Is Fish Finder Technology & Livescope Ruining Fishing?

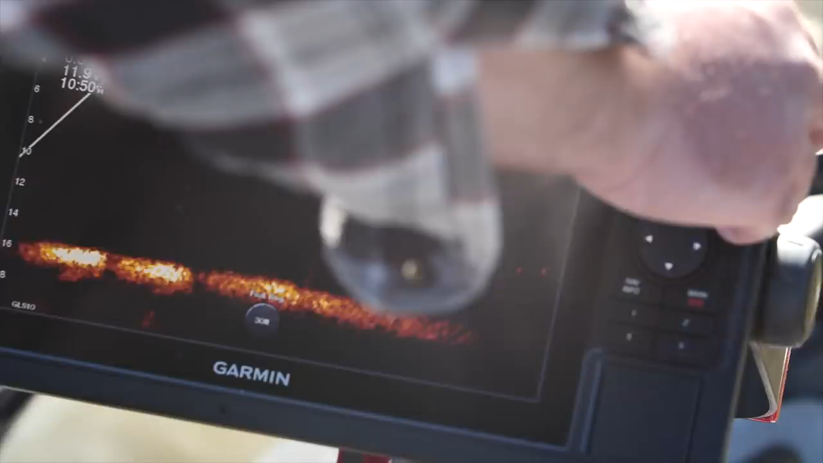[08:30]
that almost all of our fish i'm going to say 90 of
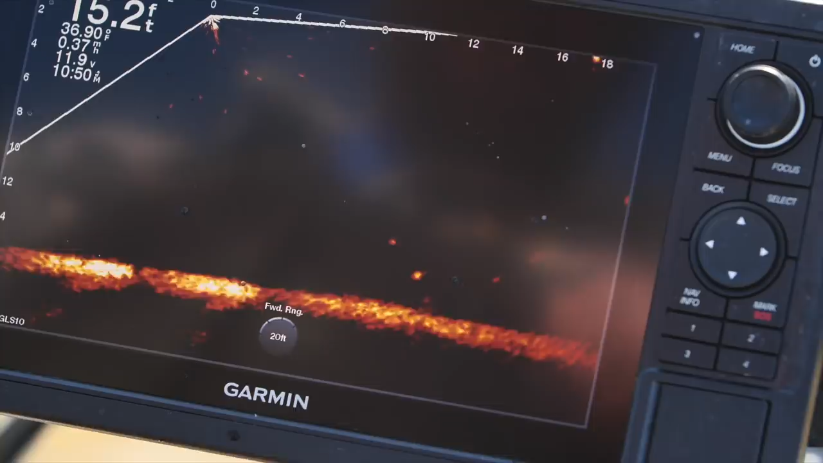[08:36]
On screen: water 36.90°F, speed 0.37 mph
our fish were suspended female crappie and
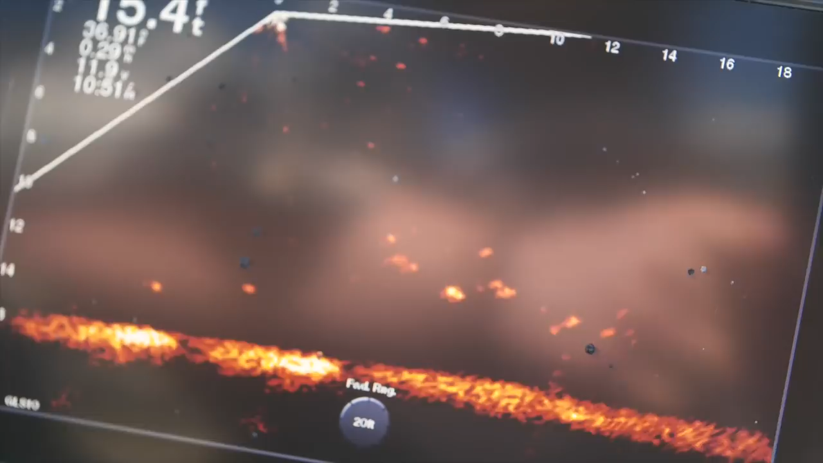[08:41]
just judging from other anglers uh that were coming in fish that they were catching were mostly male crappies they were up in the trees and we were specifically targeting
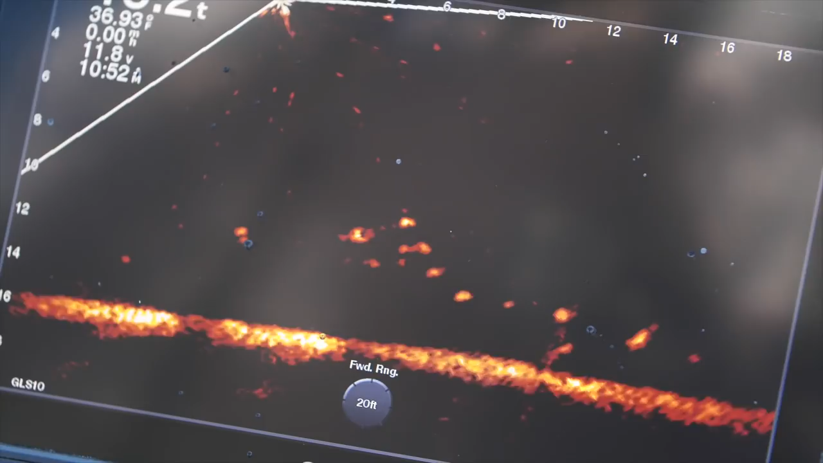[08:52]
these bigger crappie which are the females and they're in a resting part of their their life cycle at that point they're just resting
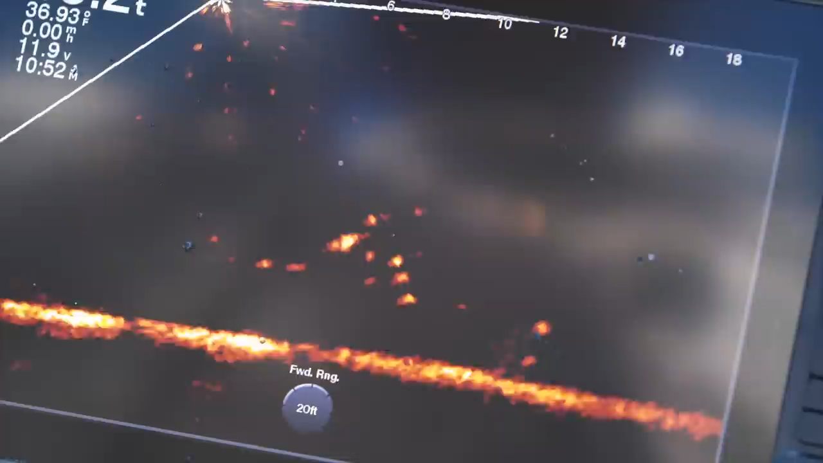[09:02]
to to move up and spawn all these fish were full of eggs of course every fish we caught it's legal there's no discrimination between male and females you're just going
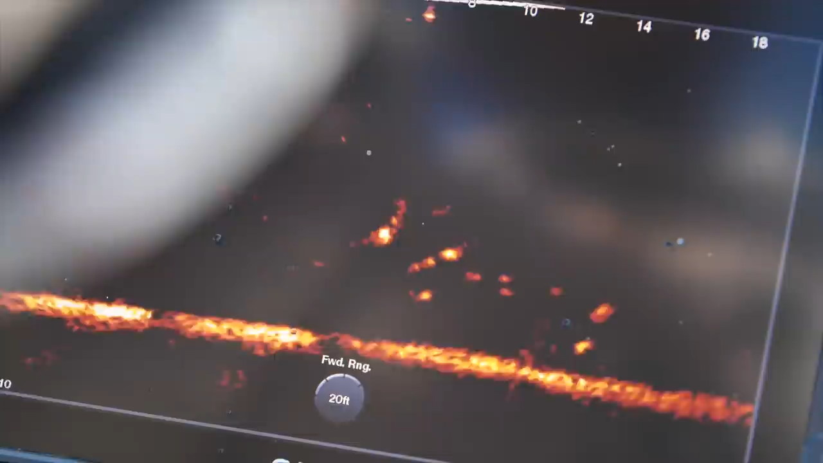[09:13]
after the bigger ones the bigger ones just happen to be females and you could tell on the live scope
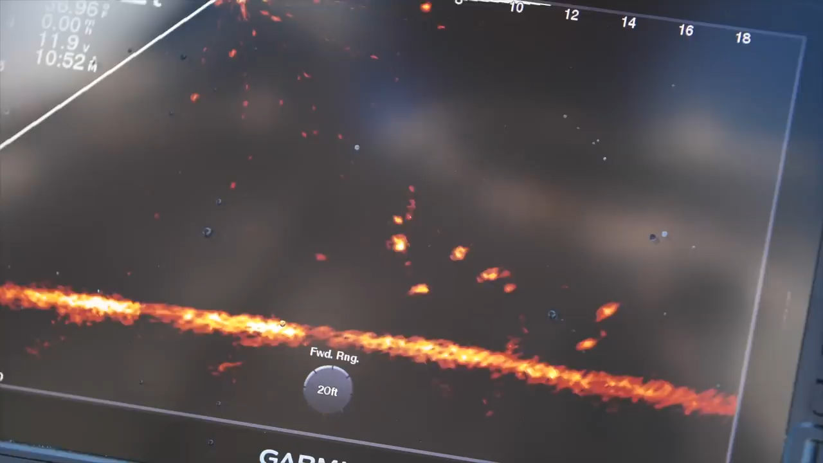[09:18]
which are the big ones have the biggest signatures when a fish is suspended like that in open water
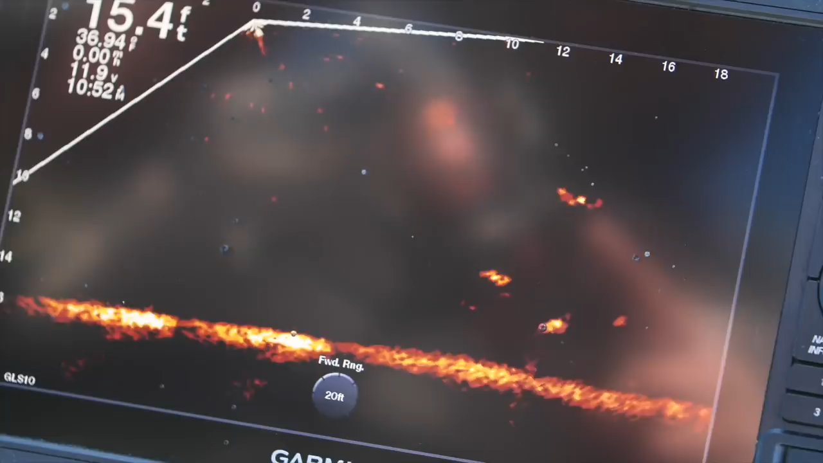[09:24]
On screen: depth 15.4 ft
uh they're very very hard to catch traditionally that's the hardest
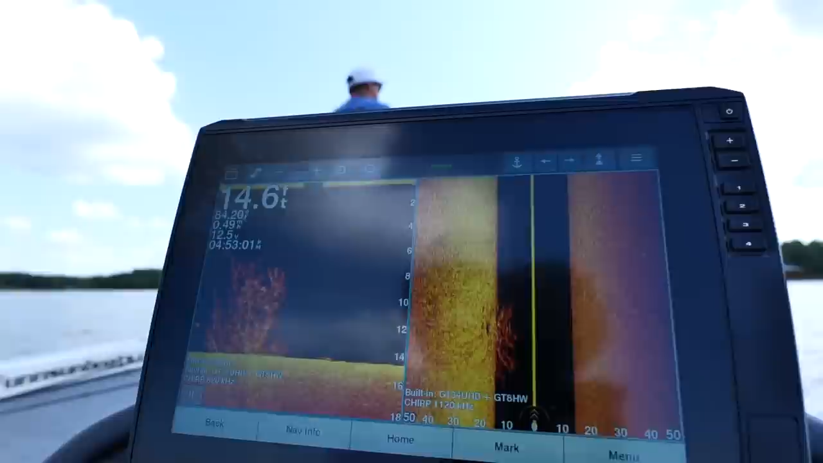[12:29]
with live scope we've all seen the evolution over the last 20 years if you've been paying
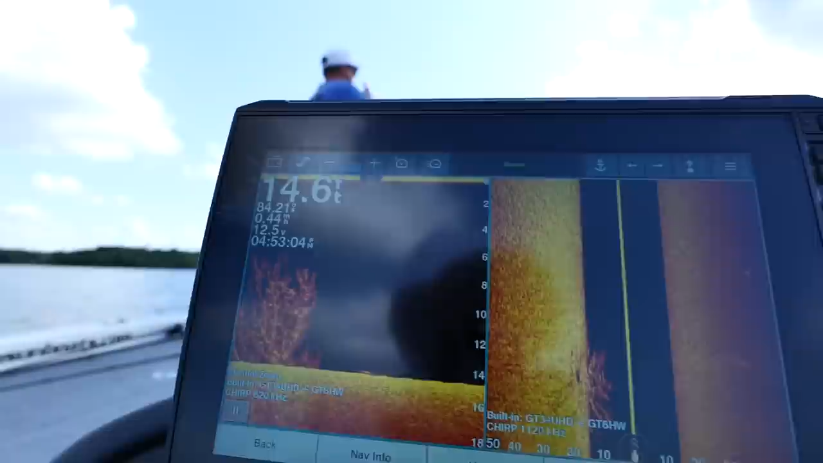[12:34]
On screen: depth 14.6 ft
attention if you've been alive that long of graphs they started out with paper
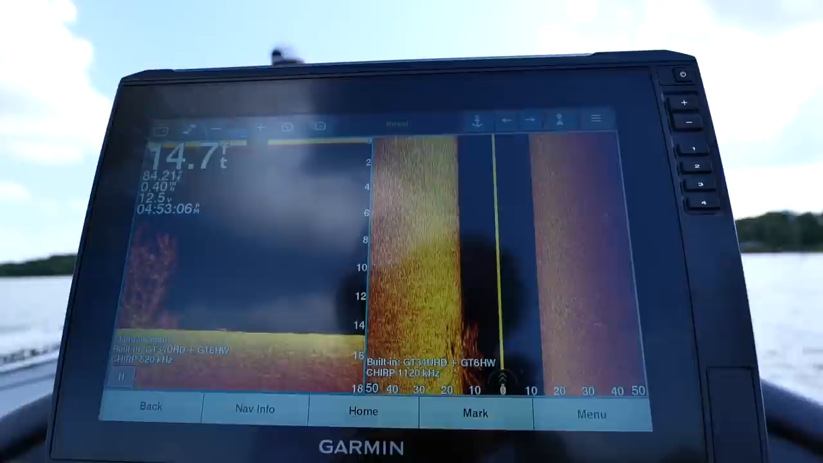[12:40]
graphs even before that and then we've seen 2d and then we see side imaging then we see down imaging and then we see live scope and 360.